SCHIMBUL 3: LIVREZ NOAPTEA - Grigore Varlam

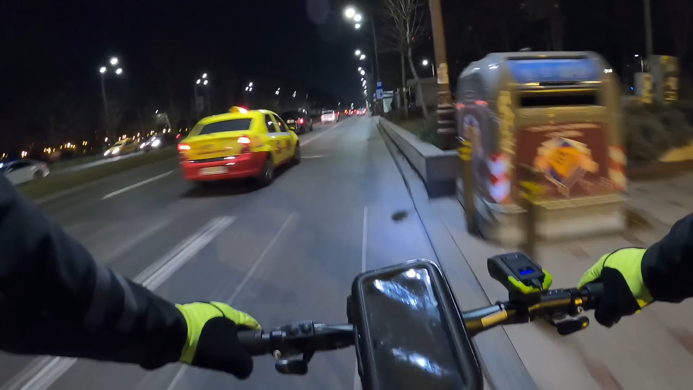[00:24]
ne-a trecut ceva timp de cand n-am mai facut asta Mi-am reservat trei ore in program Astazi un schimbul 3 la Grovo De la ora 12 la 3 dimineata Prieteni,
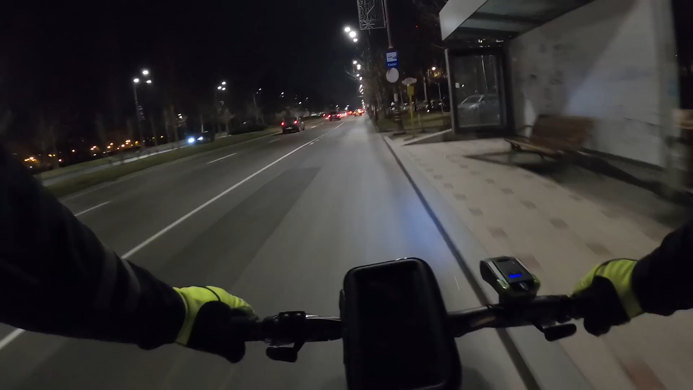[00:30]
12 in mijlocul noptii Haideti sa vedem ce in rezerva Aceasta zi, chiar sunt curios cum mai merge treaba Pe timp de noapte, nu e chiar foarte frig Acum afara, mi-am propus sa incep Din centru vechi, mai am 5-10 minute Si ajung acolo, am sa-mi dau check-in in aplicatie Si astept prima comanda Sper sa nu se faca asteptata prea mult Si am ajuns in centru vechi,
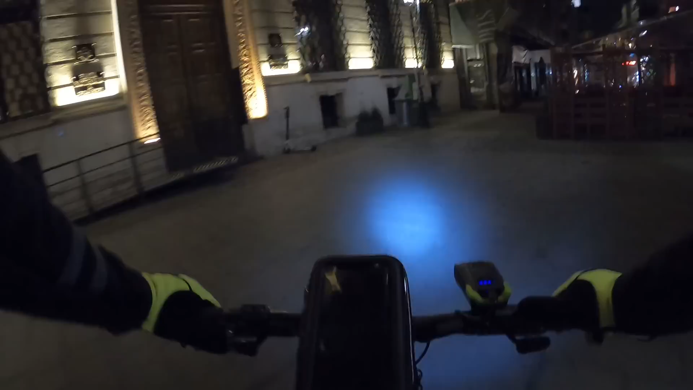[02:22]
lumine din China Dupa cum puteti vedea Haideti sa gasim o straduta mai intunecata sa va arat Are si claxon Am dat vreo 70 de lei De pe AliExpress le-am cumparat Au venit intr-o luna
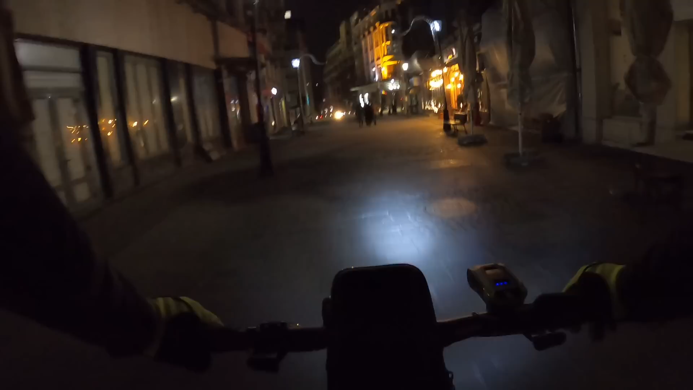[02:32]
Vreo 70 de lei cred ca a fost Am zis ca ma bag undeva la intuneric Cred sa va arat cum functioneaza Am un buton instalat aici Cred ca se vede Nu stiu daca e prea intuneric acum Asta e un mod mai low asa Sau cred ca e automat Are un mod automat Daca setezi modul asta Cand se face lumina mai mare afara Cum scade si intensitatea luminii Uite acum nu se mai vede aproape deloc Acum se vede iarasi destul de bine Am schimbat asta cred ca e cel mai puternic mod
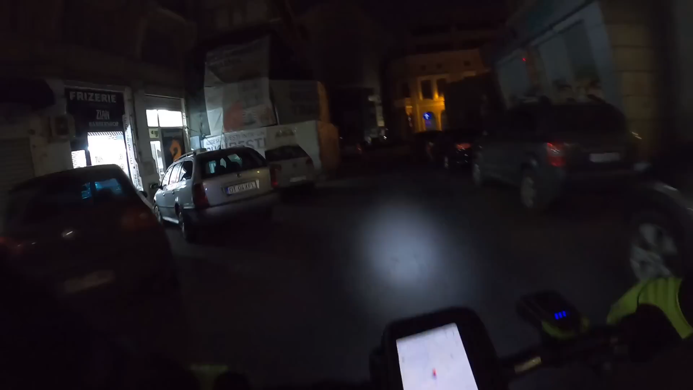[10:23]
uita ma Anonymous Burger E asta de aici